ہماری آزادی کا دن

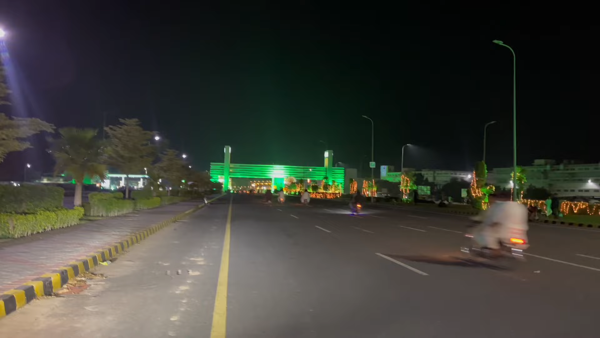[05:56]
ये मेन इंट्रेंस है हमारे DHA का और माशाल्लाह से आवाम जो है ना अभी भी बहुत ज़्यादा, अभी कुछ कम हुआ है रश।